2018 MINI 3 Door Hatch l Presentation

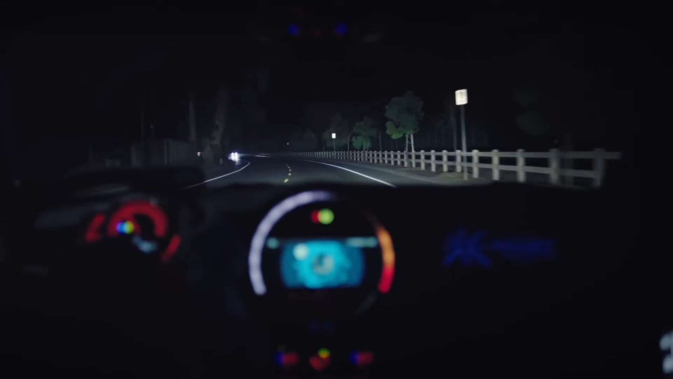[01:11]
When your lights are on high beam, it detects oncoming traffic and reflective objects by the road and automatically dips the brightness while keeping other parts of the road lit up.
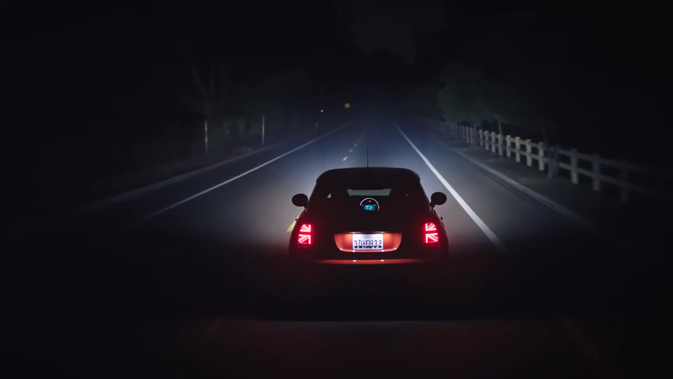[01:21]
It works on cars driving in front of you too, meaning that you can keep the high beam on, but you minimize glare in their rear view mirror.